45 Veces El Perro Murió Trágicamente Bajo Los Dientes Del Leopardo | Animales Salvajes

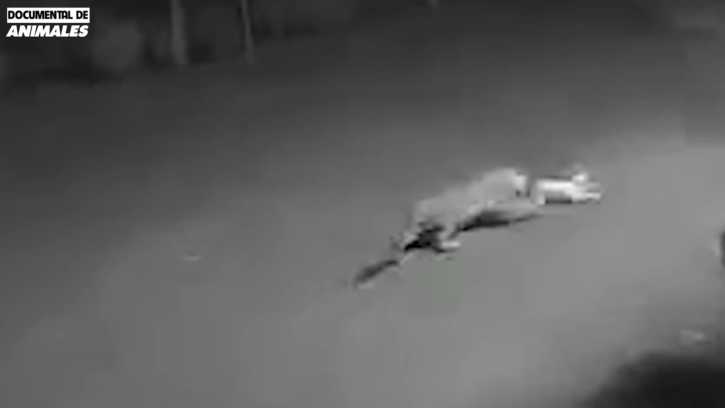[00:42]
¡Sorpresa! Ataque de perro y leopardo golpeado en una batalla brutal.
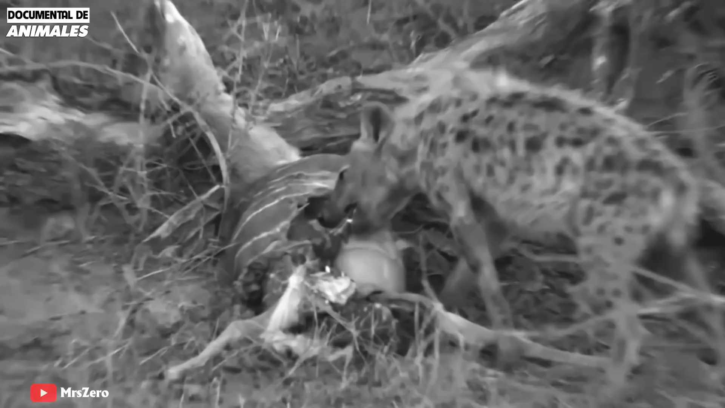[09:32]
Pelear no es una sabia lección con los leopardos. Los leopardos generalmente intentarán minimizar las lesiones de las hienas. Si está herido, nadie puede cuidarlo, la muerte también será inevitable.
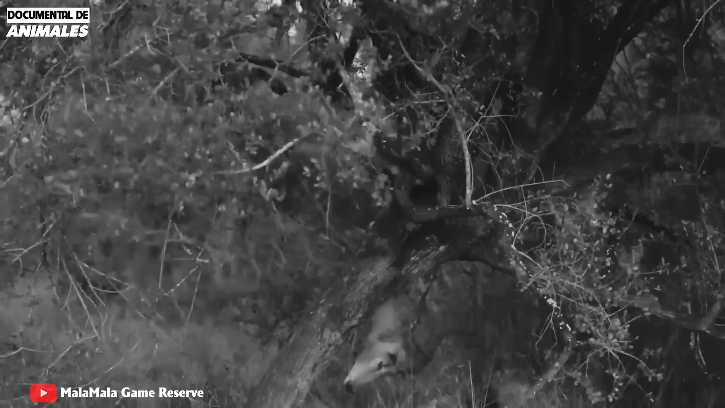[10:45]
gruñen amenazadoramente y luego se apresuran a atacar al oponente con mucha ferozidad. Sin embargo, el obstinado carnívoro se mantuvo firme,